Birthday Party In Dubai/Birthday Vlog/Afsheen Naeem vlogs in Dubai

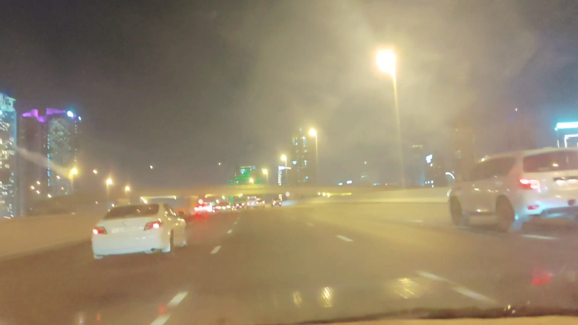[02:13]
ली के आप लोगों को दिखा दूँ बाहर का व्यू भी रात के टाइम धुबई का व्यू अच्छा सा और बस अब हम यहां पे पहुंचने वाले हैं उनके घर और यह है जी प्यारा सा क्यूर्ट सा बर्डे बॉय